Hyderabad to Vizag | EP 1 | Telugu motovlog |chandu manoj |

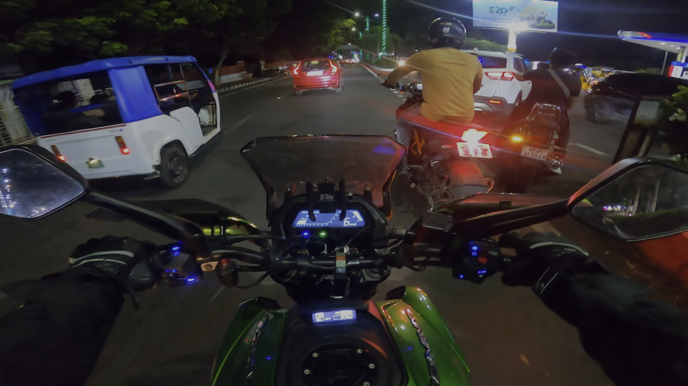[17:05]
సౌండ్ మాత్రం చాలా అంటే చాలా క్రేజీ ఉంది. షన్ను భయ్యకి అయితే నా బండి ఇచ్చిన. ఇప్పుడు దీనికి ఎంత పెద్ద ఫ్యూయల్ బంక్.
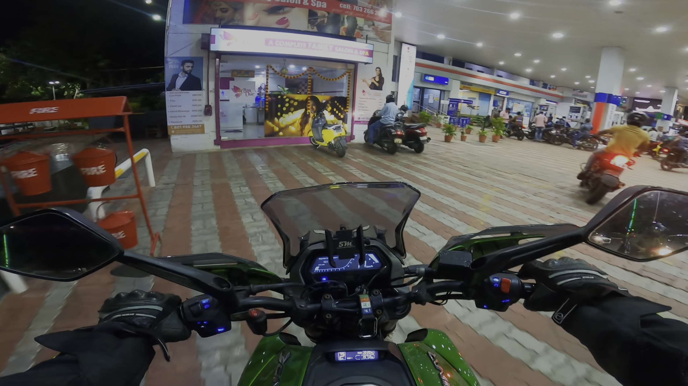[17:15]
ఇప్పుడు దాంట్లో ట్యాంక్ ఫుల్ చేయించాలి.
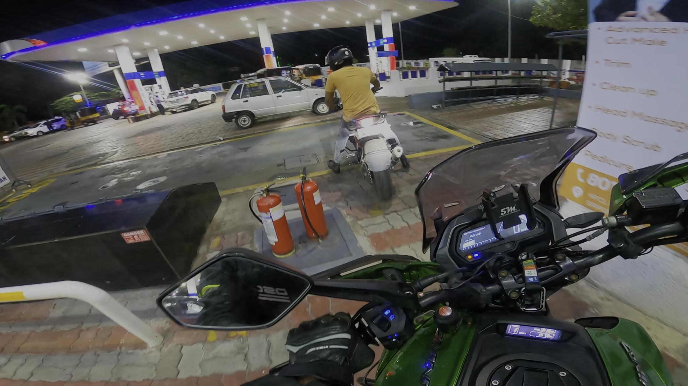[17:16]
డామినర్ క్రేజీ. దీనికి డ్యూయల్ ఎగ్జాస్ట్ ఉంది. అండ్ ప్రజెంట్ అయితే ఇప్పుడు మేము రూట్ సిరిపురం అనే ప్లేస్కి అయితే వచ్చినాం.
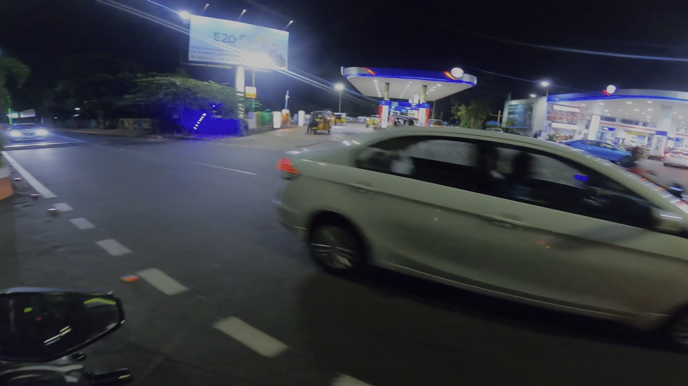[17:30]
ఇక్కడ వైజాగ్లోనే ఇది ఒక పెద్ద హెచ్పి పెట్రోల్ బంక్ అండ్ నా దాంట్లో ఫుల్ చేయించినాం 390లో. ఇప్పుడు మళ్ళీ వైఎంసీ రోడ్కి అయితే వెళ్తున్నాము.